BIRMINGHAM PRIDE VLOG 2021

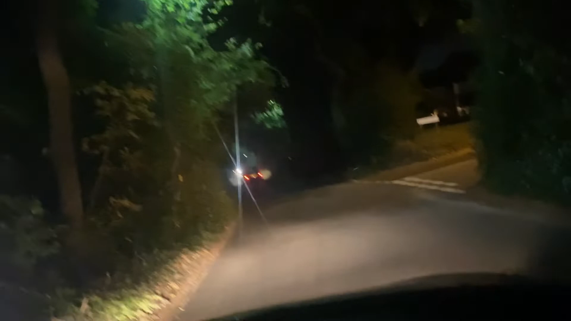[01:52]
This looks horrible. I'm meant to go down there. Ah, holy fire.